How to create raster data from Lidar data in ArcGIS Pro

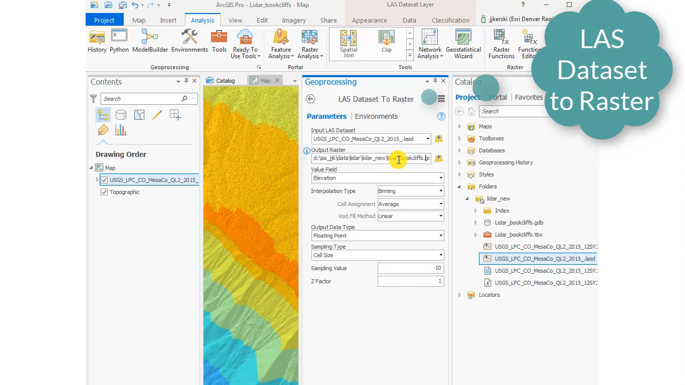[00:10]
so last data set to raster is our tool that I searched on as you saw and my input is the last data set my output is going to be book cliffs underscore raster and my value
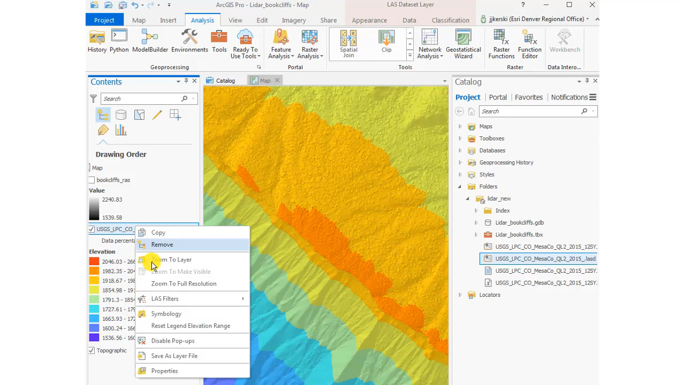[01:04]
I can also go to last filters and select first return what does this mean this means I'm going to get what the ground surface is and also the first return in my case the first return is really going to be from the vegetation so I'm going to get a
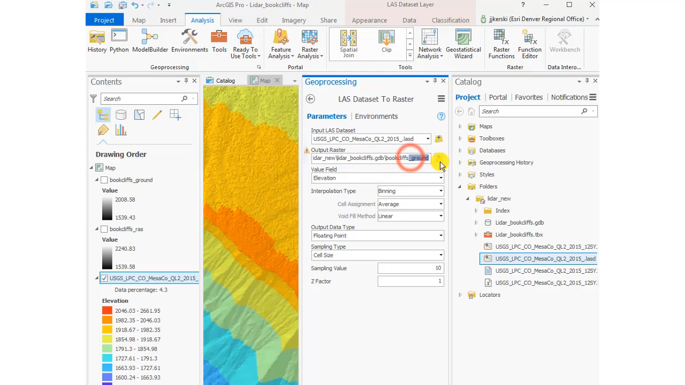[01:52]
tool last data set to raster I'm going to call that output first return now I'm going to have a raster of the first return in my case it's the tops
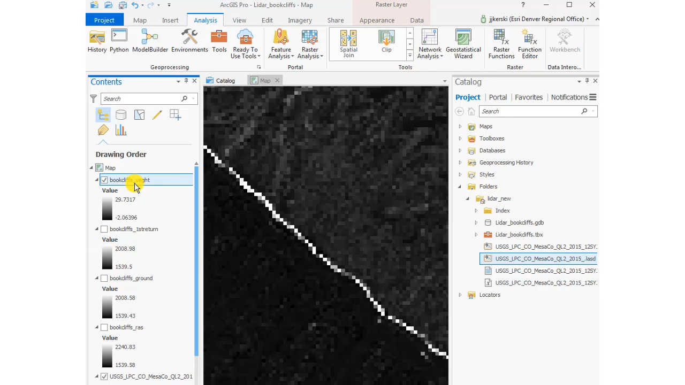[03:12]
southwest facing manco shale slopes they have no vegetation as you saw in that photograph that I took on the ground and I'm going to change the colors so that I can visualize this perhaps a bit better
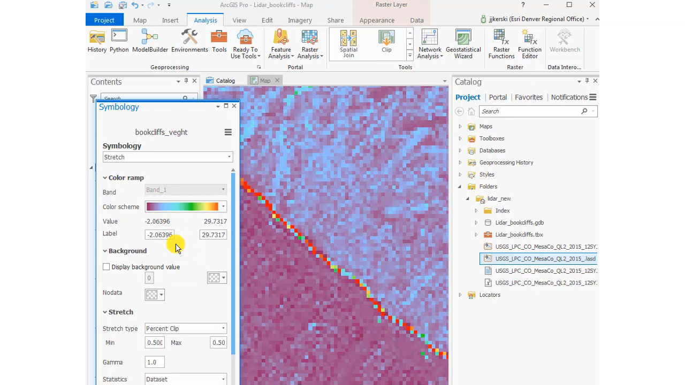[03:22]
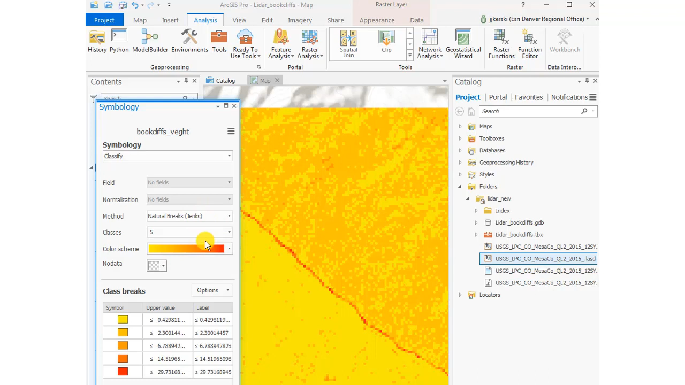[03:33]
now I'm going to change the symbology to classified natural breaks is that giving me anything better in some ways it does because now I can see that I do have a higher vegetation height for the northeast facing slopes which was my objective to show the northeast facing slopes and the northeast part of this image is
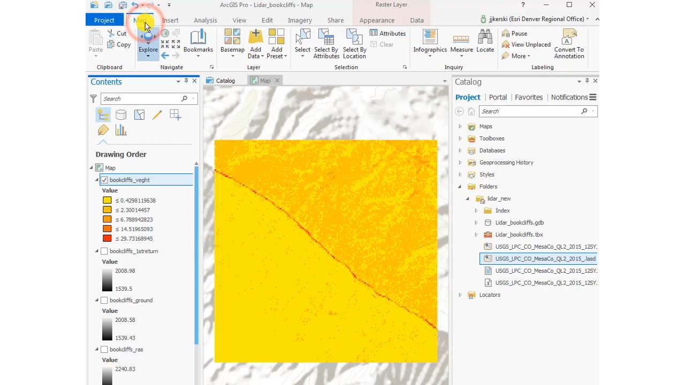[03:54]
the pinions and junipers the southwest facing slopes are truly just
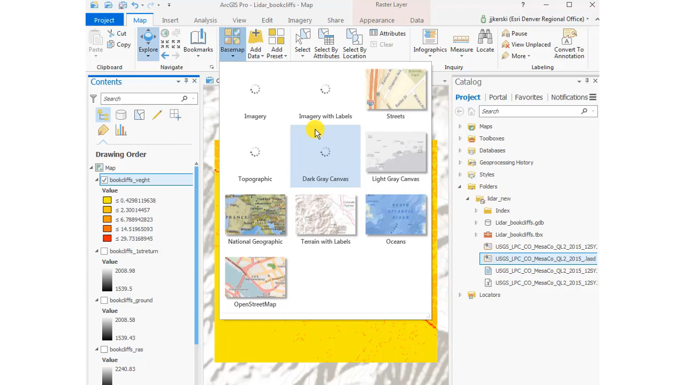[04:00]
the manco shale so there's no vegetation whatsoever on those slopes
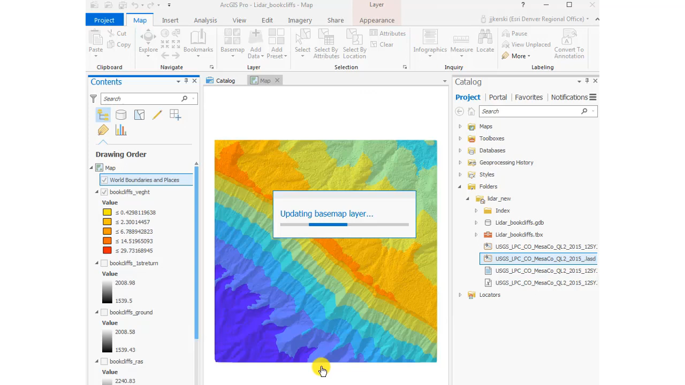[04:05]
and that gives me exactly what I was hoping to